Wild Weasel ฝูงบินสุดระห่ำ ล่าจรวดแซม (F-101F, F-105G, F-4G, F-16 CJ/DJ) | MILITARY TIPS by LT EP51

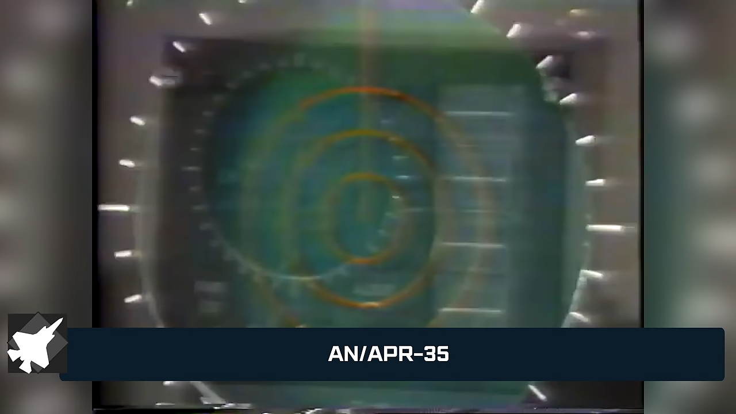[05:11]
ที่นำมาจากเครื่องบินจรรกรรม ROCK HEAT U-2 ของ CIA